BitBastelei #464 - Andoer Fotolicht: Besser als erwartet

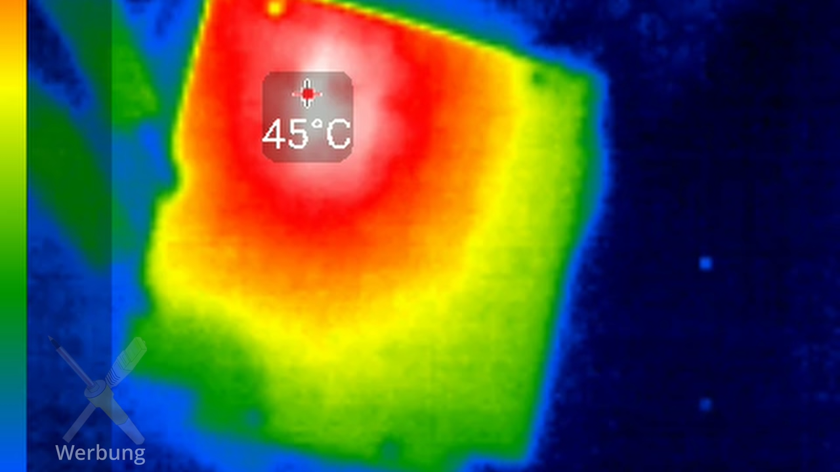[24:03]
On screen: spot 45°C
Das Wärmste, was wir haben, ist der Controller auf die Rückseite.
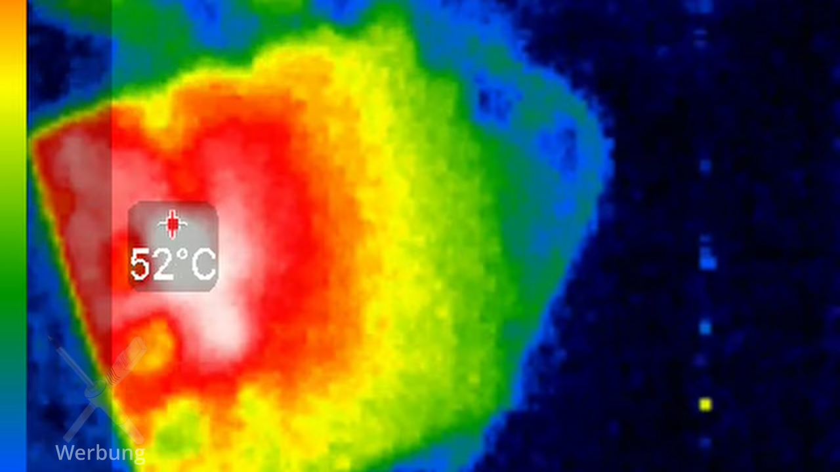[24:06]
On screen: spot 52°C
Bei den LEDs muss man sich schon mit Messgeräten drangehen, um da wirklich eine Erwärmung gegenüber der Umgebungstemperatur zu sehen.
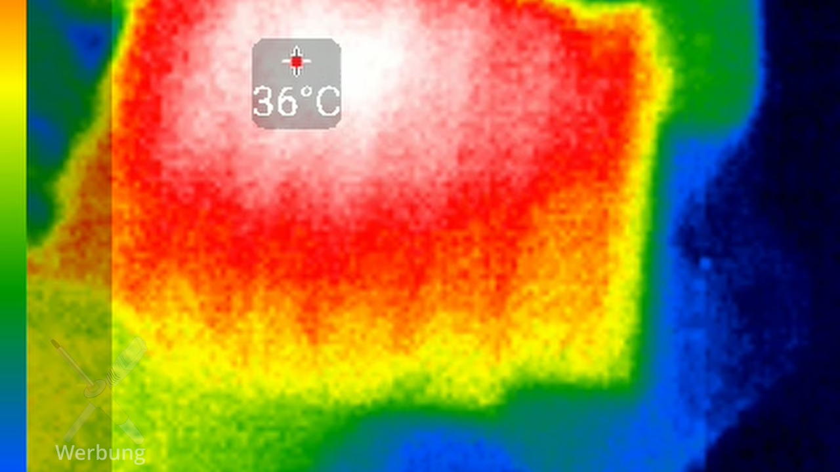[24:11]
On screen: spot 36°C
Also ich gehe nicht davon aus, dass hier wirklich Lithium ein Problem ist.